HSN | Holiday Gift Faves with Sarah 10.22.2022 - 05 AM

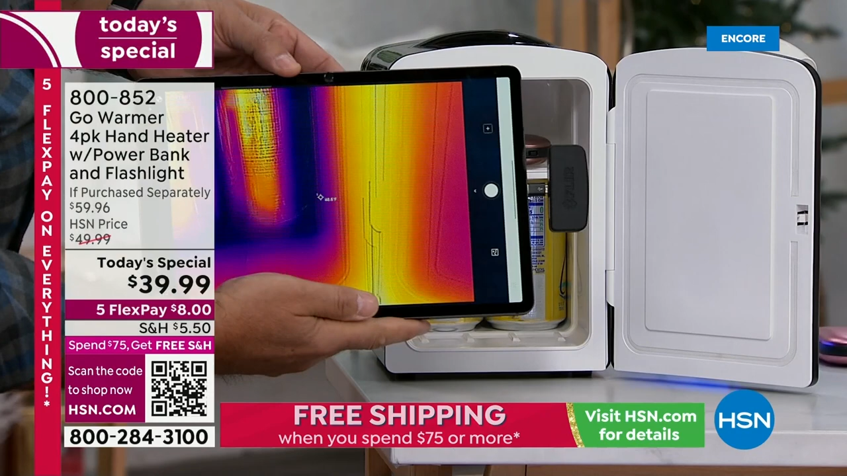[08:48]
I'm going to pull this far away there.
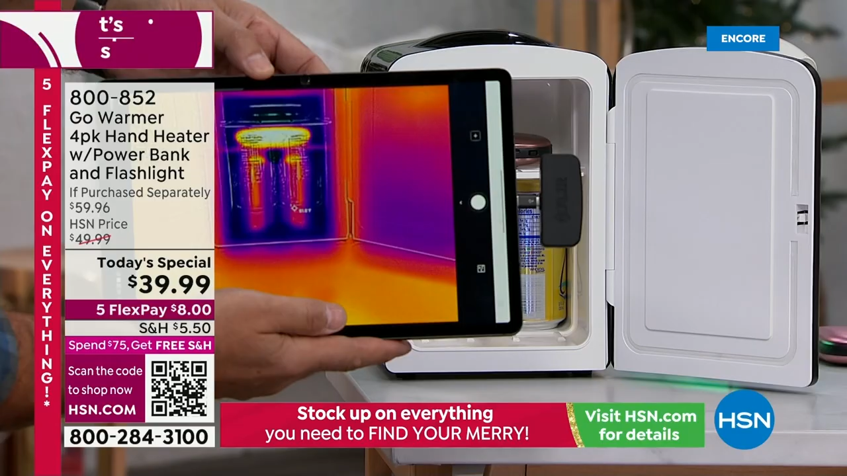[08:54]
Now notice everything that's purple is the cold part and the hot part is what's white or yellow in there right now. And that is showing you dramatically the difference in the heat. Cause if you look even around the refrigerator, this room is not nearly as cold.
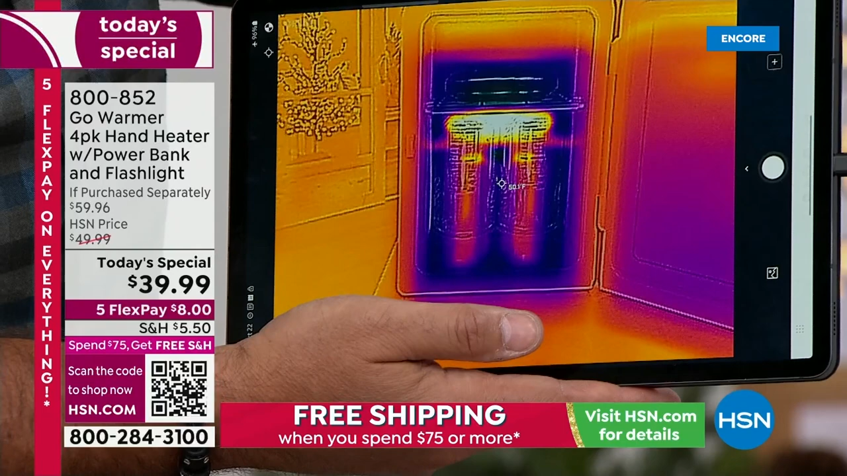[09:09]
as it is inside the refrigerator, but that go warmer on the top shelf still toasty and it's actually starting to make my sodas warm.
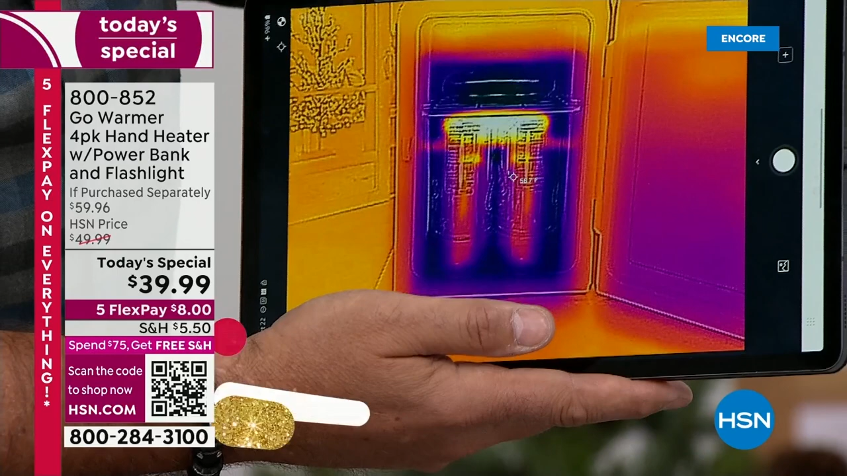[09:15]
So you can see it's doing its job right there. Look at the difference. That's right.
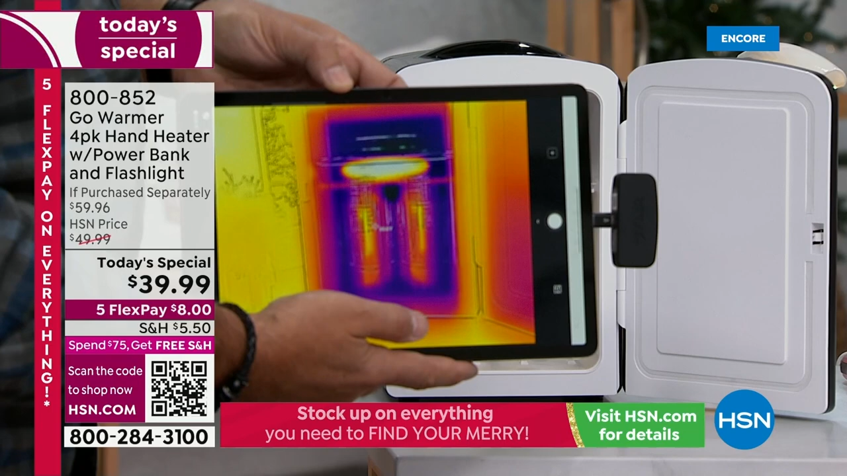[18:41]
Obviously these are not going to fit in your boots. You'll take them out and put your toesies in. But that is our little heat map that's showing you how warm this heater is.
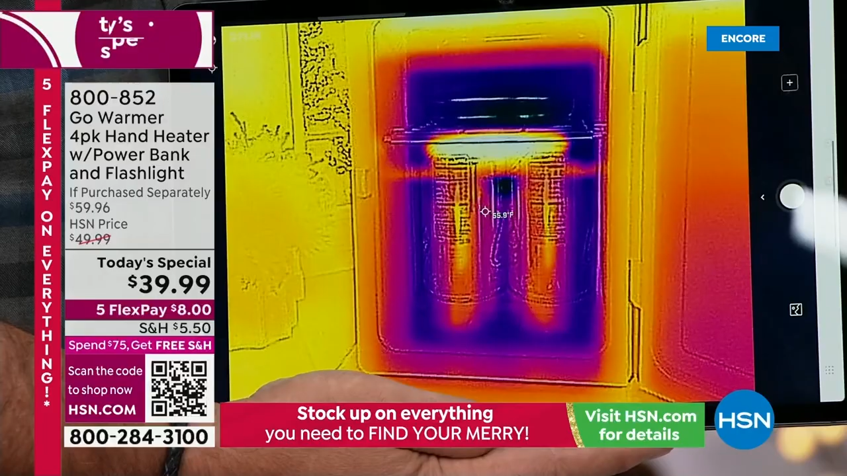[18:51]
And now your cold drinks are actually getting warmer. Yeah. When we started, it was all purple on the bottom.
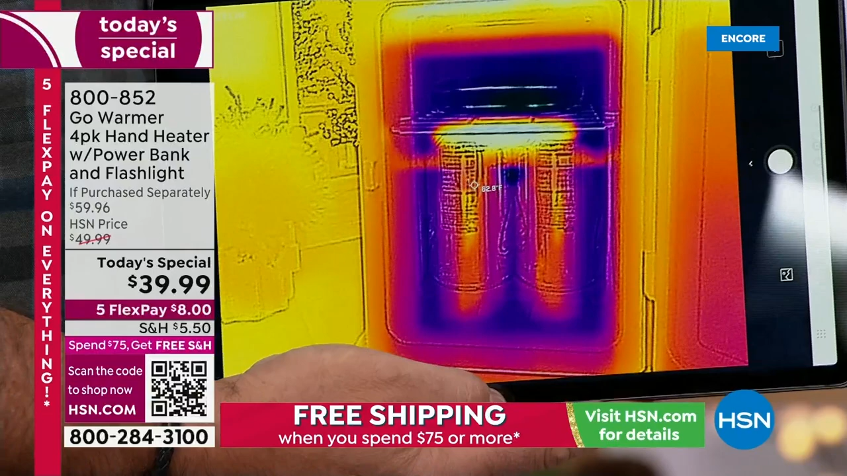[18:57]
It was all purple on the bottom. I hope that's not warm beer you're going to be drinking after the show, Lou. Never you mind.
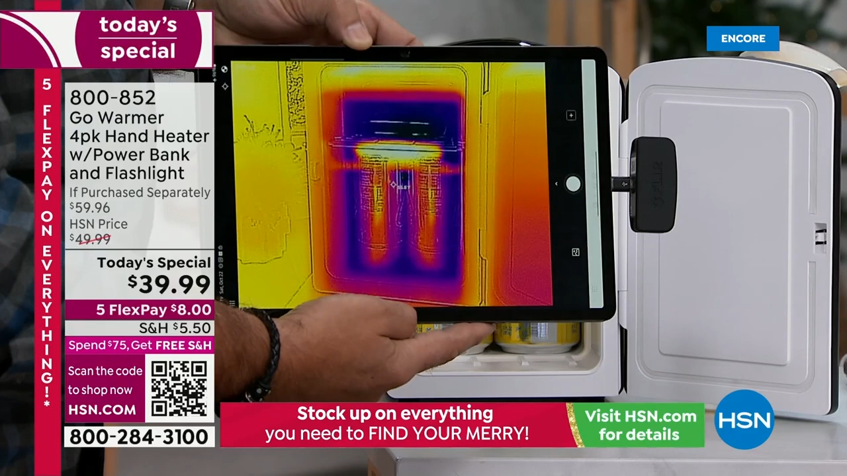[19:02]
But when you, when you look at this. You will have earned it. Yeah.
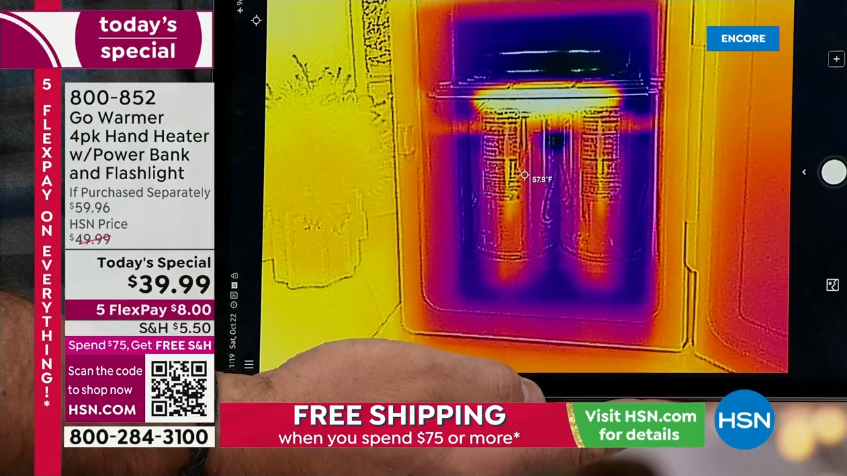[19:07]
When you look at that though, you could see the outskirts of that little refrigerator and freezer are very cold. I mean, that's the blue, the darker, the color, the colder it is.
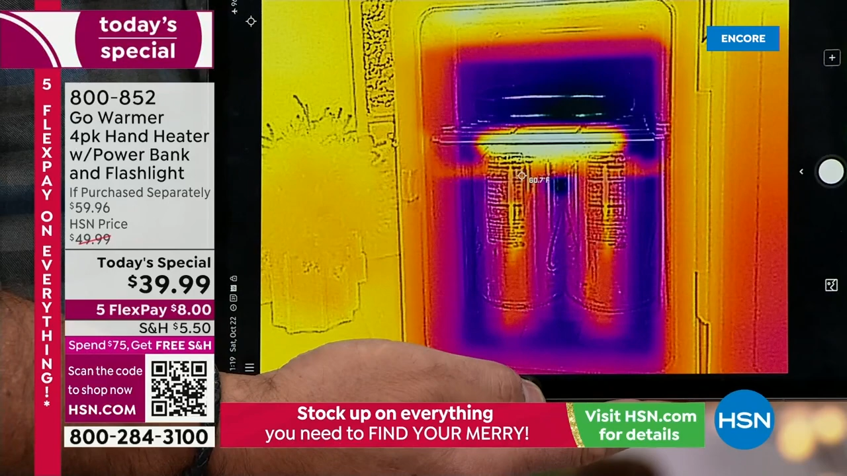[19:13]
But notice how where the Go Warmer is on the top shelf, it is bright, bright orange, yellow.
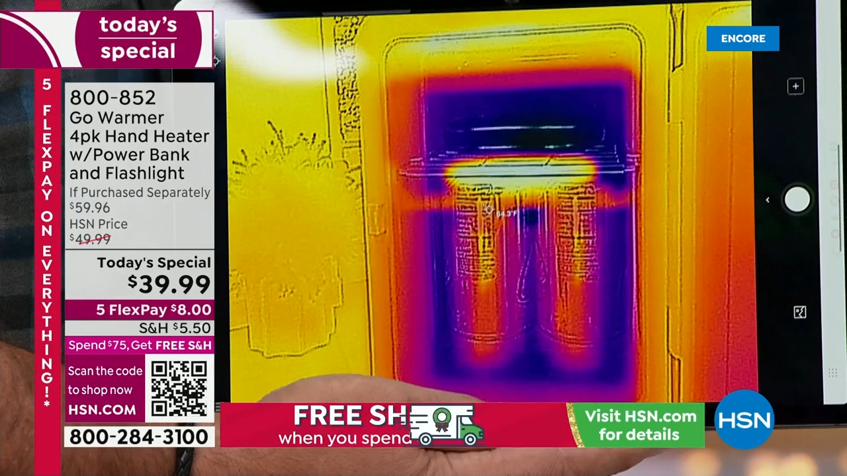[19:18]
And then the cans are starting to warm up as well as you were saying.
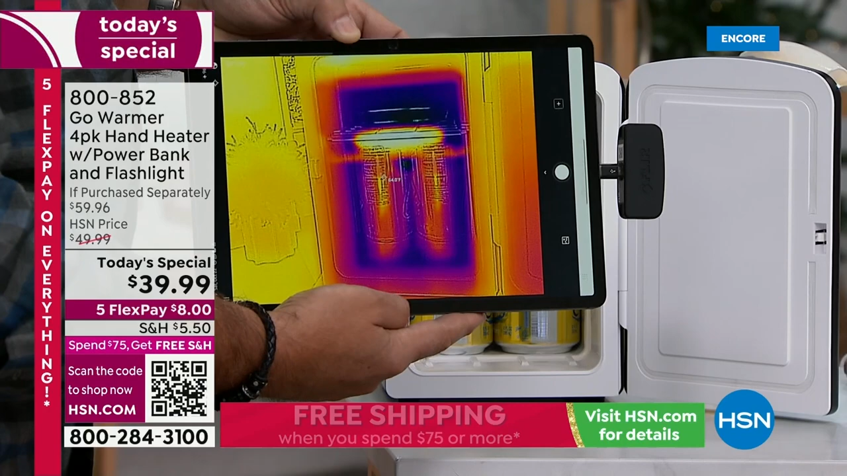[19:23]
So, I mean, you could just see from this, you know, it's a little dramatic, but you could see right here,